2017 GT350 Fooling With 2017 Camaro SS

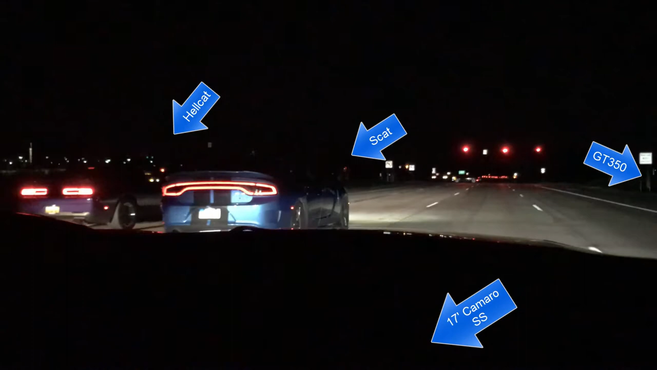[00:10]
Oh, get the Shelby on the left of us. Come on.